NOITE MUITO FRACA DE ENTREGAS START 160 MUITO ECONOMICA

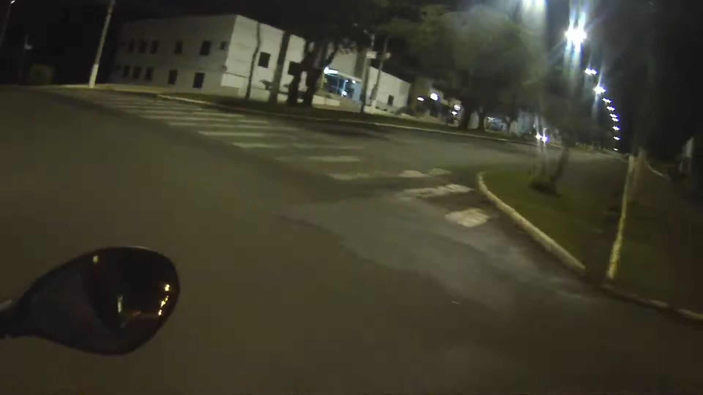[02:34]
Já vamos chegando ali pro O lado do centro O clima está agradável Não tá Tão frio e nem
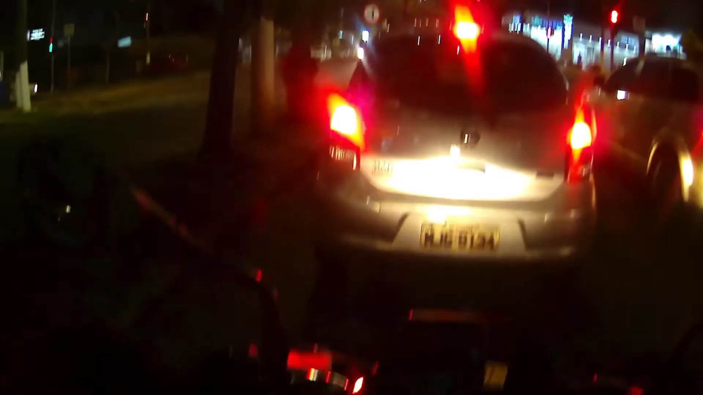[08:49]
Então tamo aí com mais uma entreguinha noturna
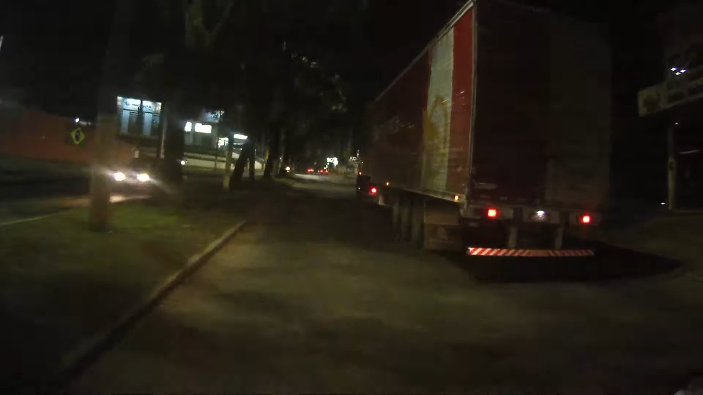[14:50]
Olha Os carretões Aí Galera Tá Ué